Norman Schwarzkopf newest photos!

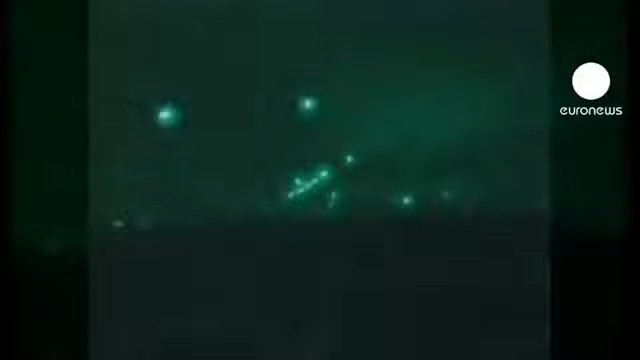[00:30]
In 1991, an aerial bombardment was followed by a rapid ground campaign that drove Saddam Hussein's forces out of Kuwait.